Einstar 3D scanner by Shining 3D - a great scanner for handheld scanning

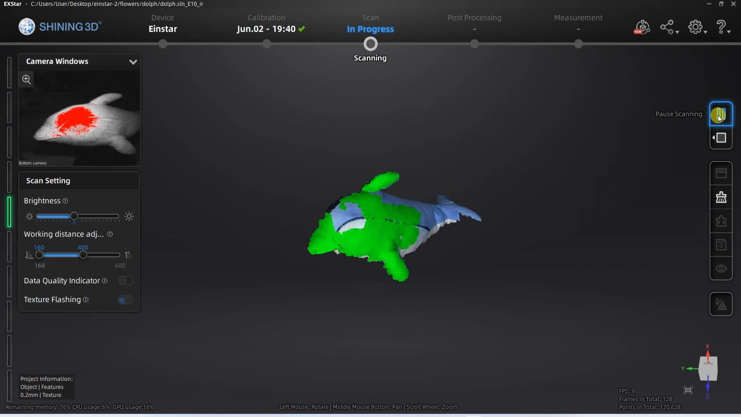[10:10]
This scanning was in feature mode and approximately I had two rotations here changing the view angle.
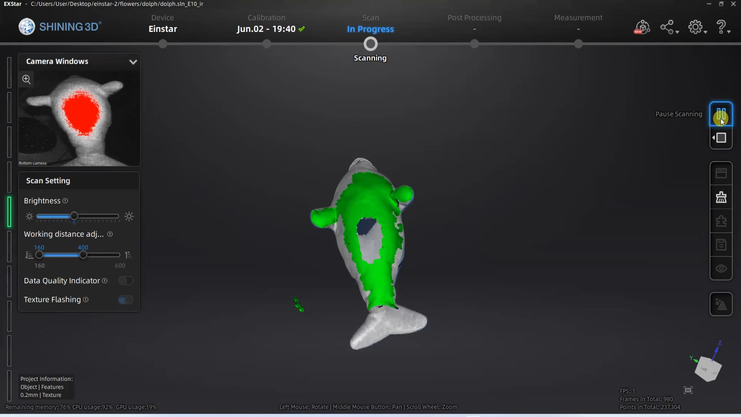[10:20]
And just one quick pass and it was scanned from the bottom too.
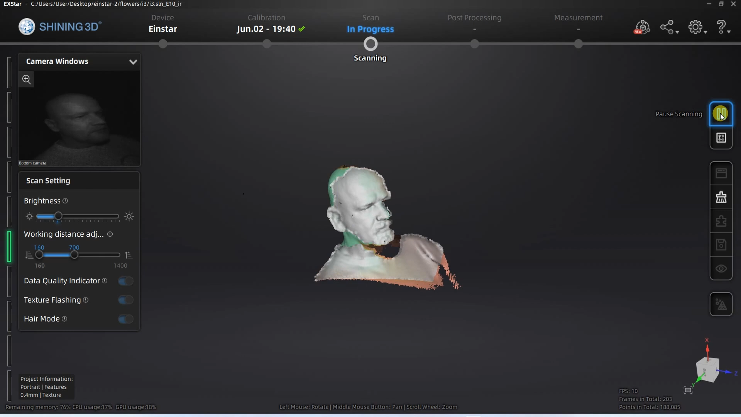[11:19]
And my wife scanned me so she started from my back side going around and here she should go a little bit below my head too. But she didn't.
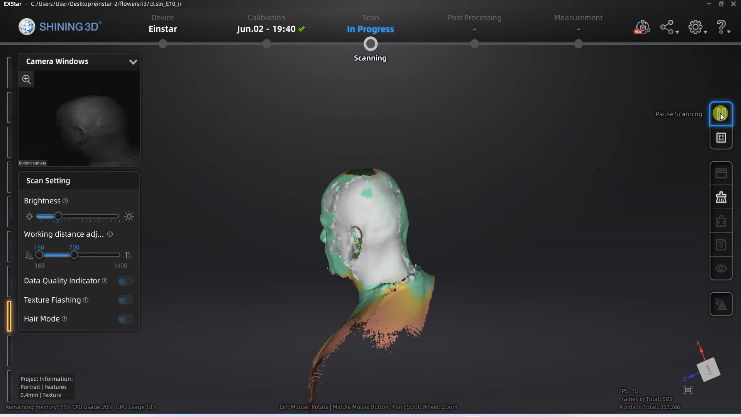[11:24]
Then she go on the top of my head and then we noticed there is a
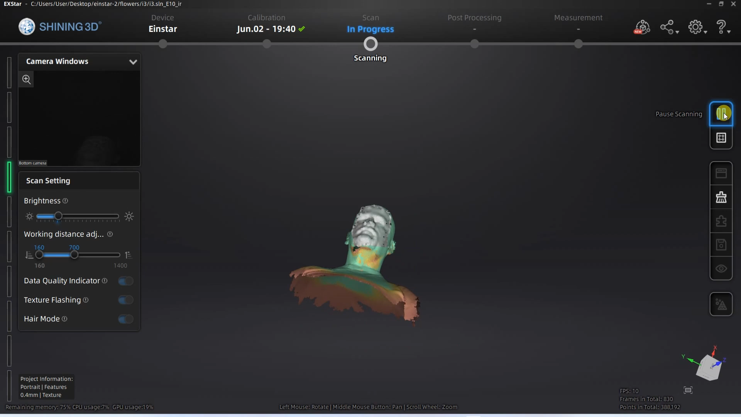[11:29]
small hole below my head so in the second pass she covered that holes.
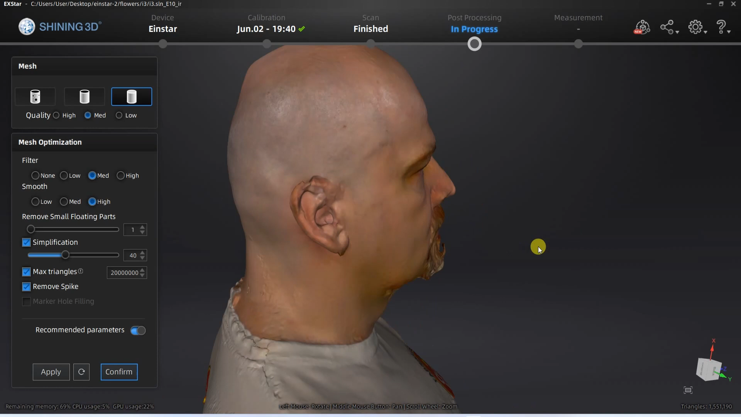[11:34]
And this is the point cloud. This is now the watertight mesh and I am creating some kind of cutting plane
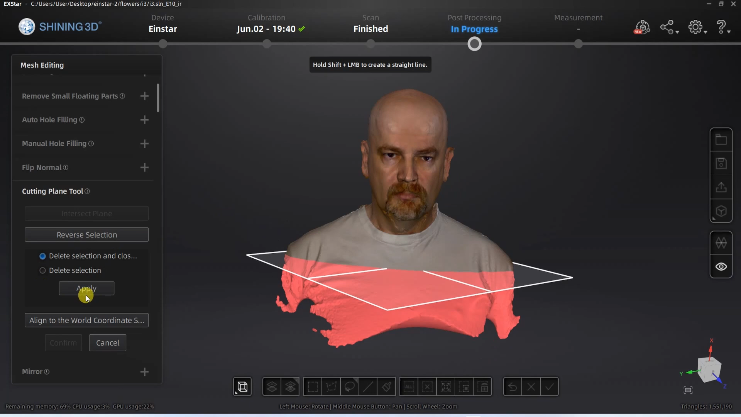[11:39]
here to get some kind of statue for the printing.
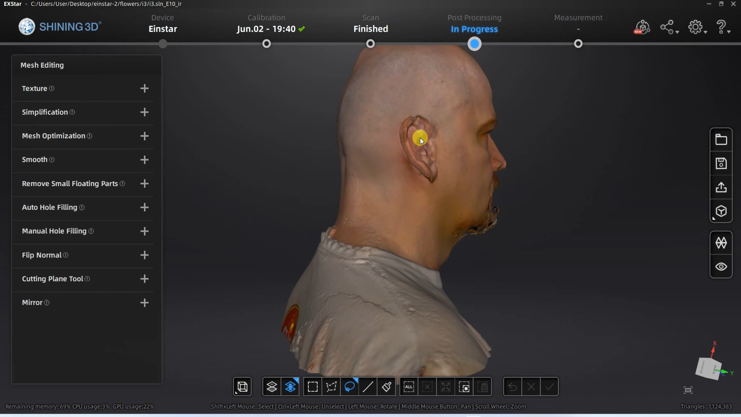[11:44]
And only I am not too happy how my ears look like. And below the head, this is probably because of that second pass so it is much better if everything is done in one pass.
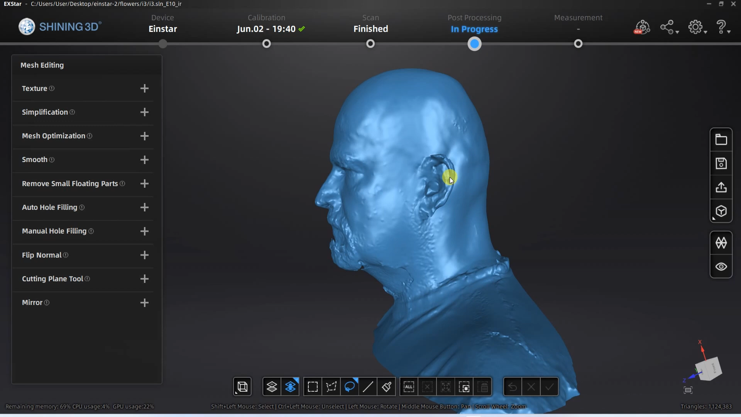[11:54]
And here you can see everything without the textures.
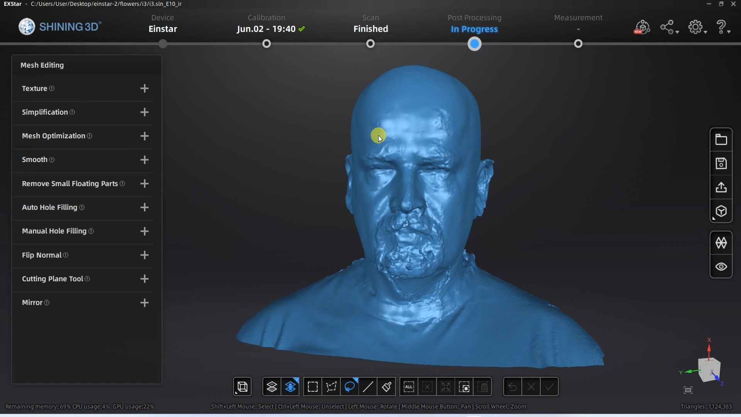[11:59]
And this is again with texture. Next day we did some practicing and we got much nicer results.
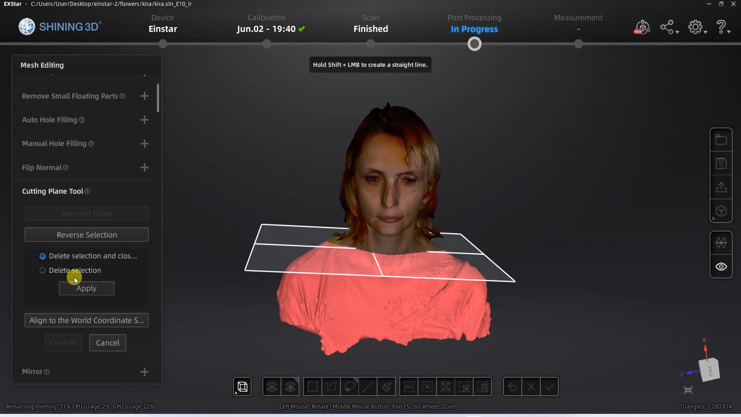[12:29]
I am creating some kind of cutting plane here. And I am quite happy how the hair looks like.
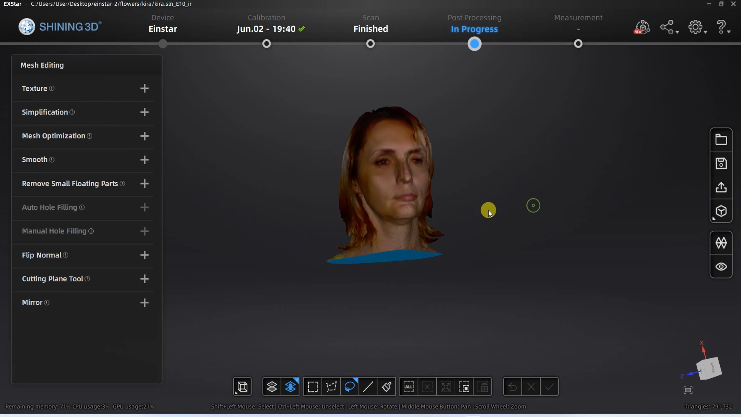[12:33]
Here you can see everything without the textures.
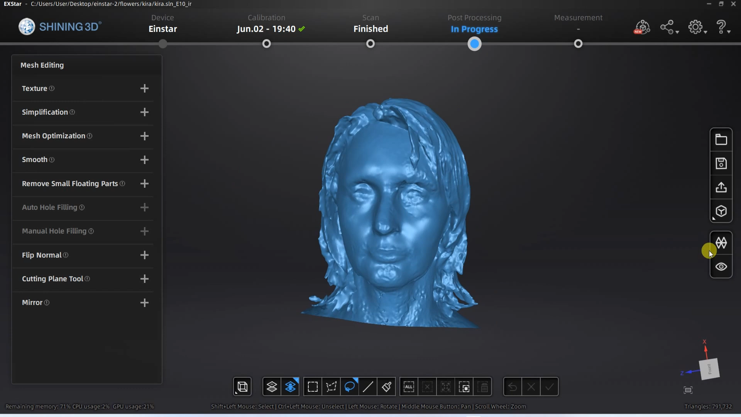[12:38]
Only the front of the face is not really perfectly scanned. Very useful part of this software is measuring the distances.
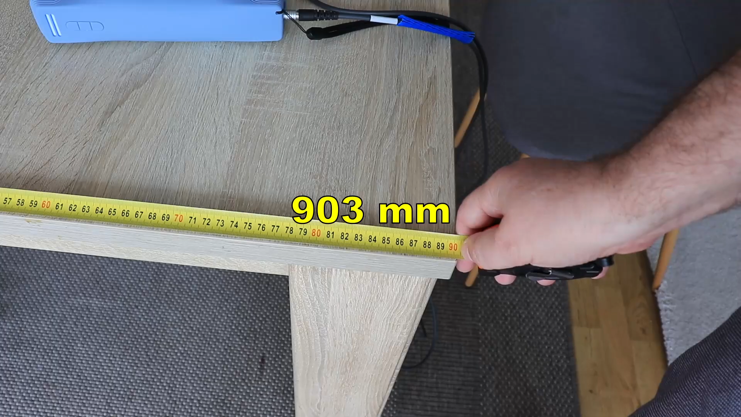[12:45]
So let's try to measure this desk which real dimension is 903 mm.
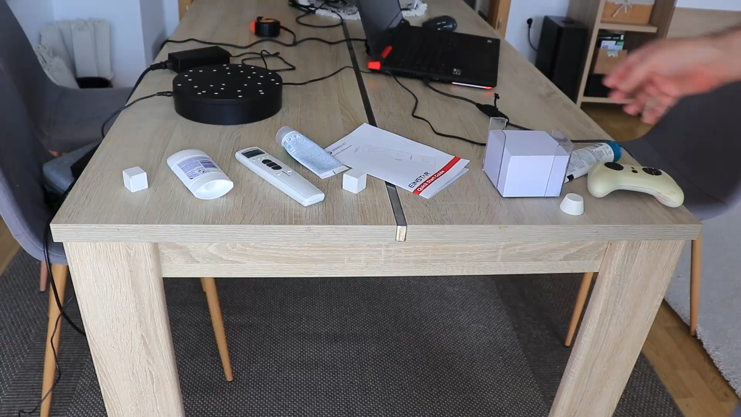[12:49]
I placed some helper objects so I can get easier scanning in feature mode. But even it doesn't have enough geometry and it
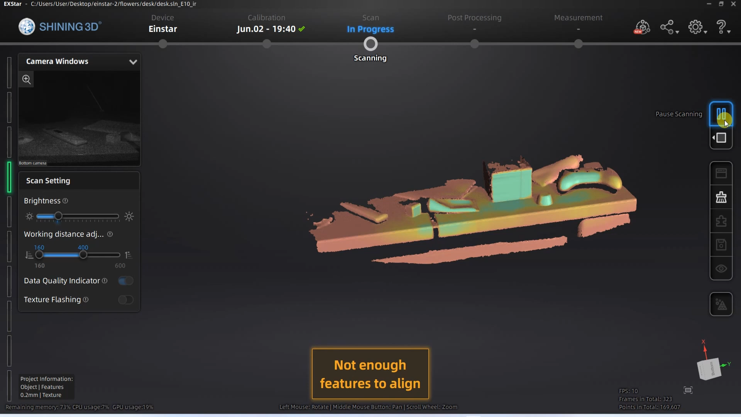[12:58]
struggles it doesn't have enough features to align the frames.
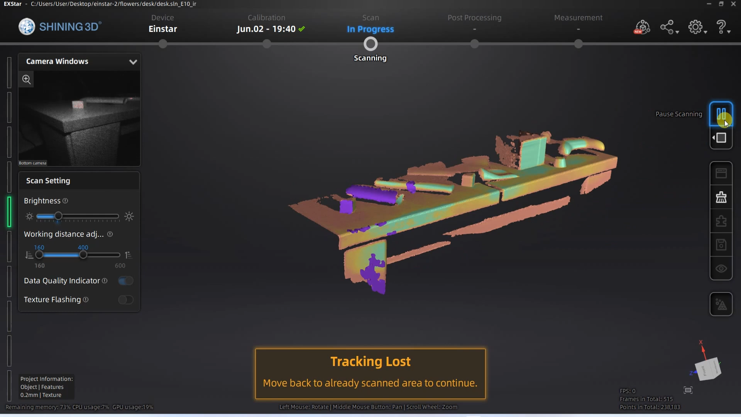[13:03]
So I did the second attempt but this time in texture mode.
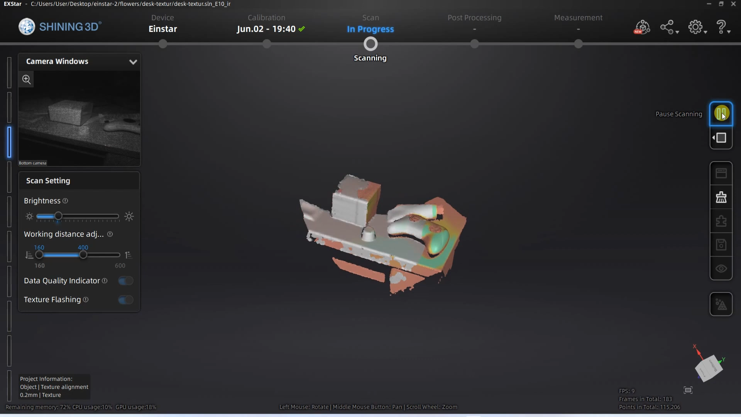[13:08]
And this time it was very smooth without any loss of the tracking. The scanning was successful.
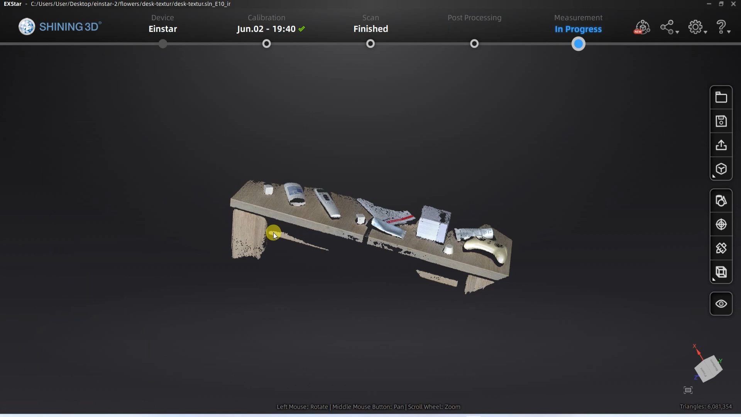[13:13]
And then I'll try to measure two points. One click.
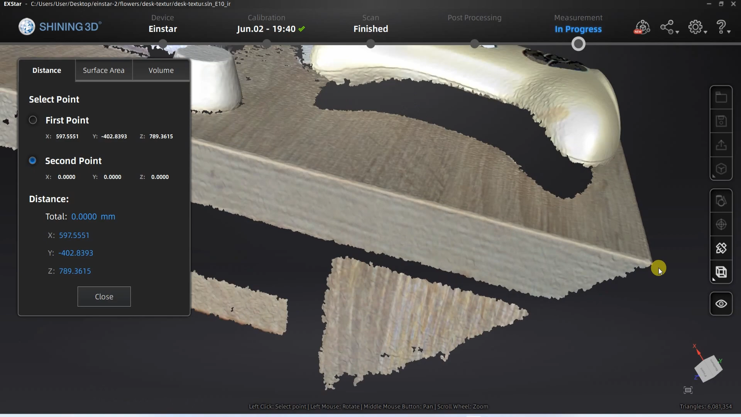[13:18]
The second click. This is the second point.
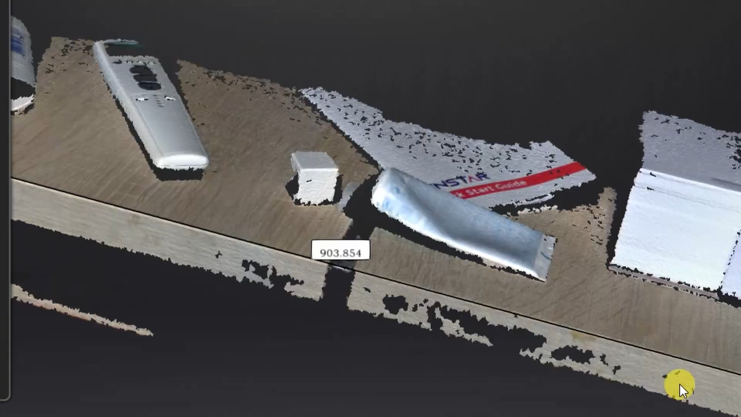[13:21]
And the error is less than a millimeter.
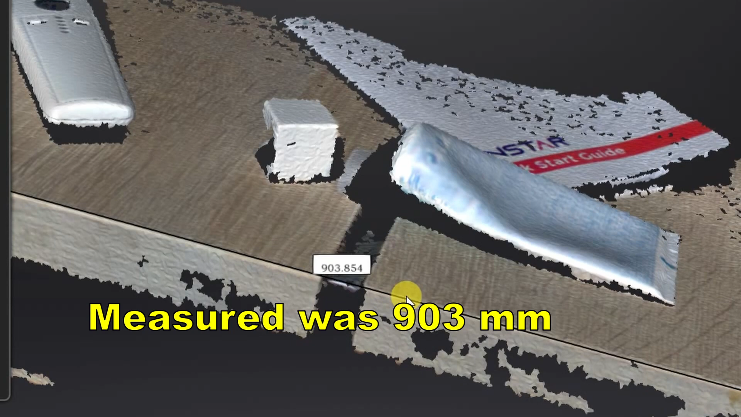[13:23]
Let's try to measure distance between ears on this horse.